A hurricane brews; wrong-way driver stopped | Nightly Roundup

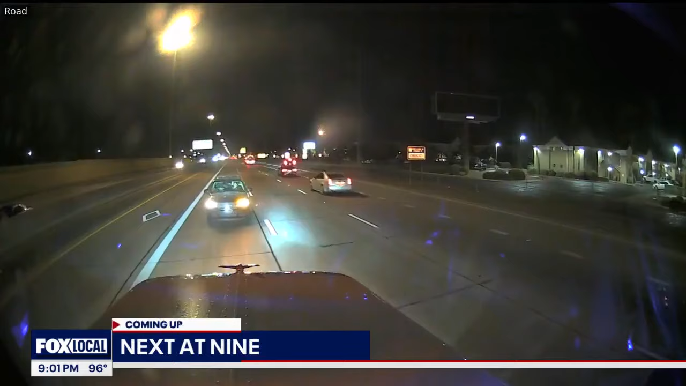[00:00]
speeding car heading the wrong way on i-17 but a tow driver stopped the driver before anything bad happened